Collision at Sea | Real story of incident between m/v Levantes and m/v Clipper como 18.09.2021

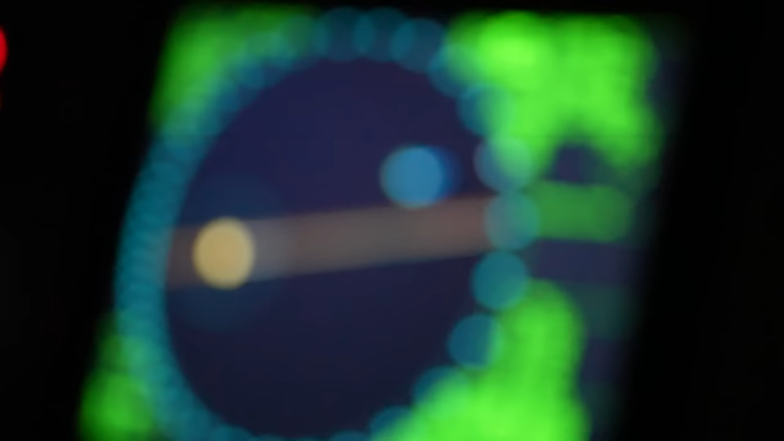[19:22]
Good maritime practice in the open sea prescribes passing at a distance of 1 to 2.5 miles, keeping in mind that the radar plotting system itself has an error margin in calculations, and the less time since target acquisition, the greater the calculation error.
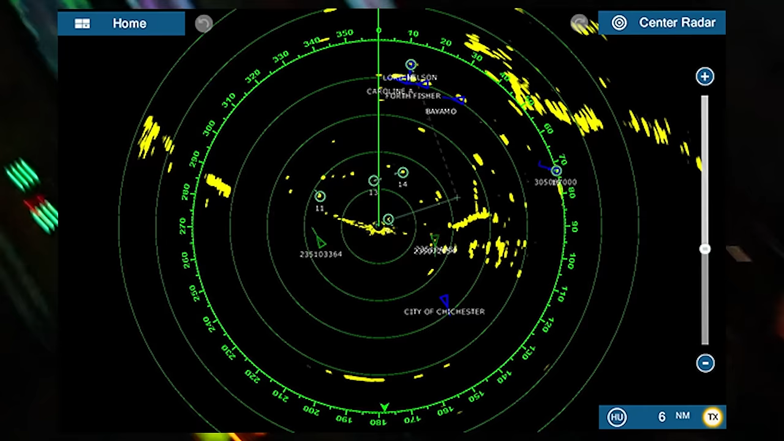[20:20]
Manifested in that data from the AIS system did not integrate with the ship's radar, meaning that information transmitted from the AIS transponders of other vessels was not displayed on the radar screen.
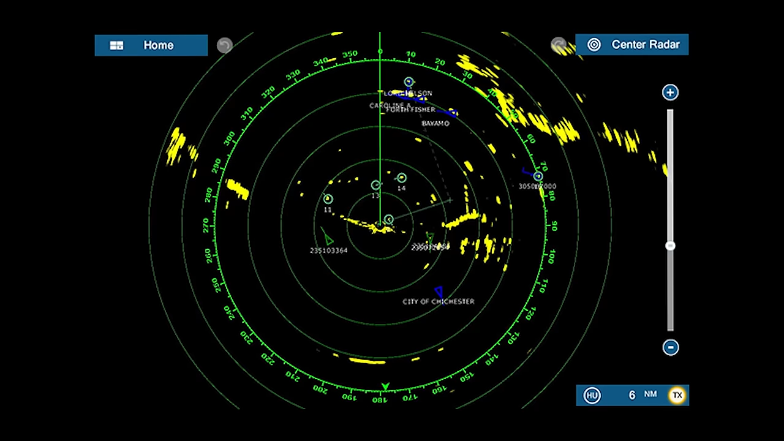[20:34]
The discrepancy between AIS data and radar data is a very important indicator that something is wrong and calls for extreme caution.
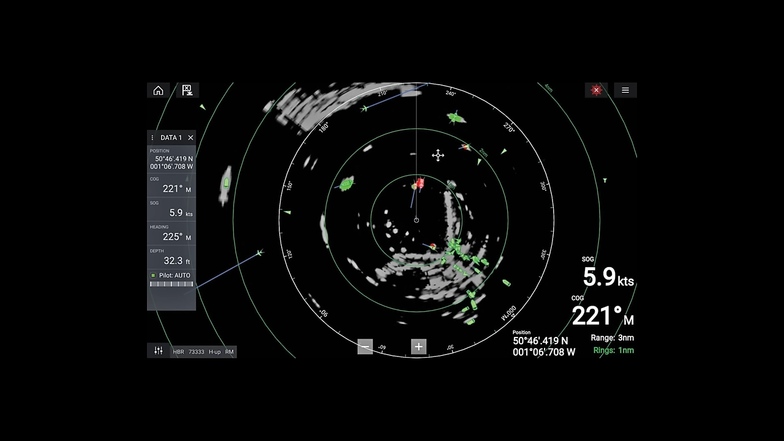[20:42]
As for Clipper-Komo, its actions, or rather inactions,